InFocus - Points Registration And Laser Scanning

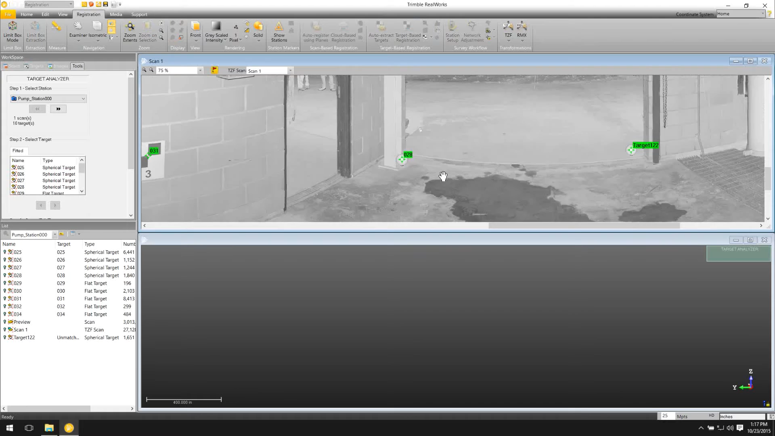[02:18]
the center of the target, to then put it on a coordinate system.
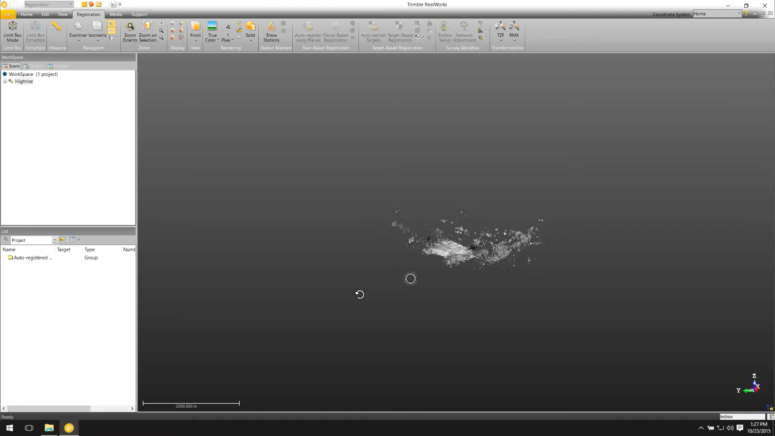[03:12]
Can it use the face of steel and create planes from that as well? Yeah, it doesn't need a large area.
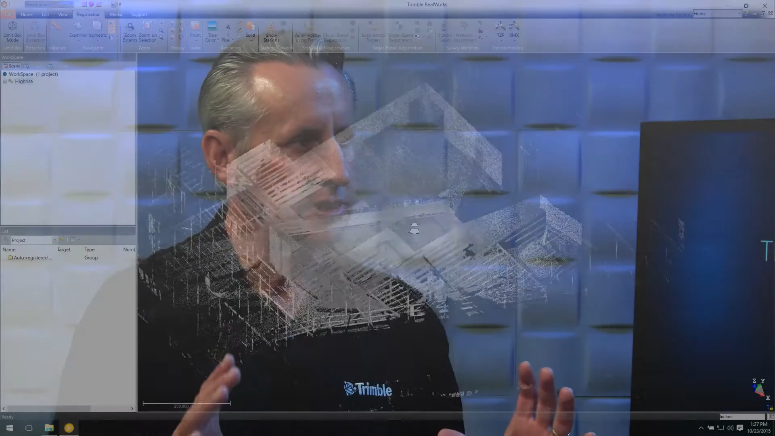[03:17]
What's important is that there's some overlap in between the point clouds, and it can extract a small plane to be able to do this process.
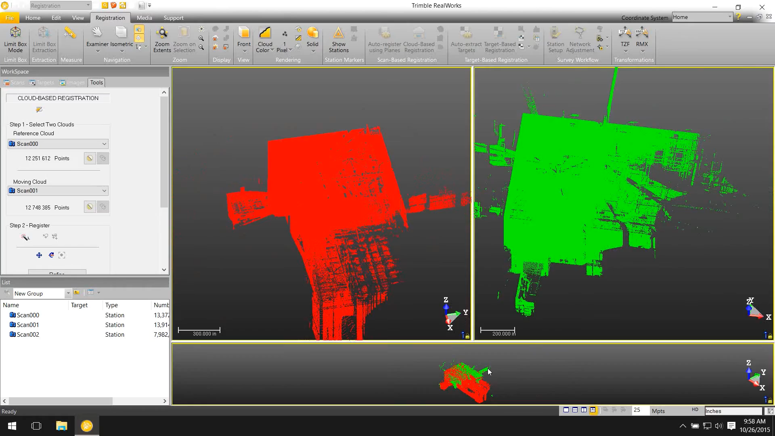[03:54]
Trimble RealWorks will then look at the overlap in the point clouds and decide what's a good fit between the point clouds, and then start to put all of this together for us.
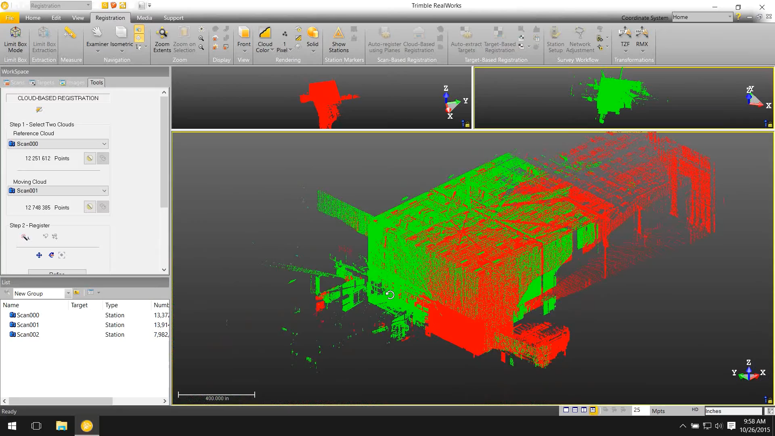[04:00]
Okay, so we have these different methods. Do we get different results, or are there any differences in kind of the output of these?